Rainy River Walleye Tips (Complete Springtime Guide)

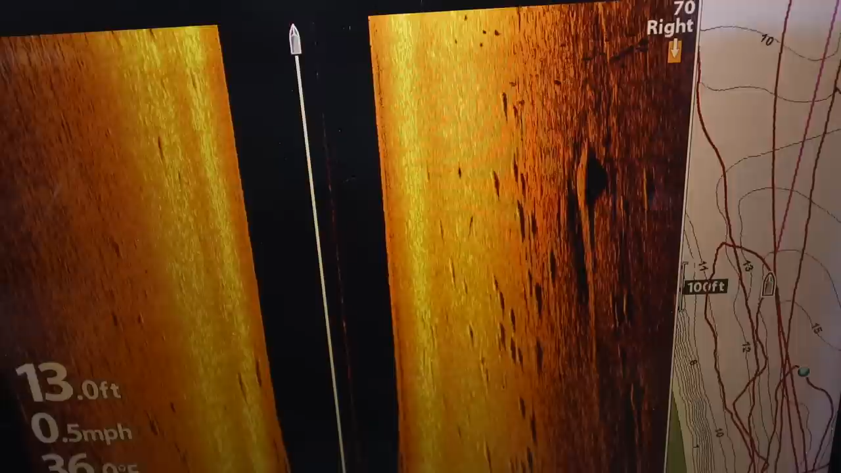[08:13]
On screen: depth 13.0 ft, speed 0.5 mph
marked a good pot of fish off to our right I stopped the boat hit spot lock and I